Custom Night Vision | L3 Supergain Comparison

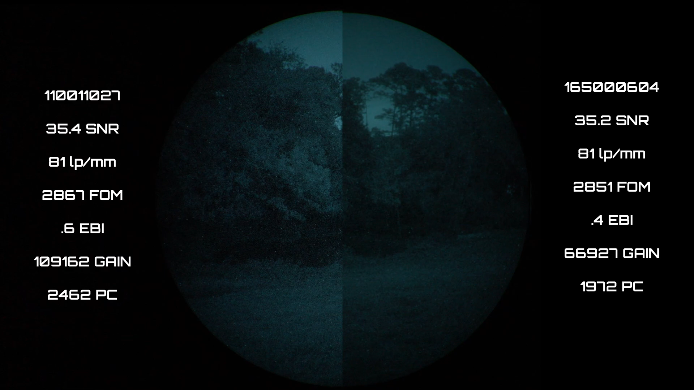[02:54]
Alright, in these first two clips I've got tube 1027 on the left and tube 0604 on the right. What I'm pointing out with that laser is the edge of a creek or actually a little estuary off of a creek. It's like a little tiny pond and in all the clips coming after this I want you to look for the bank and see how clearly you can resolve that.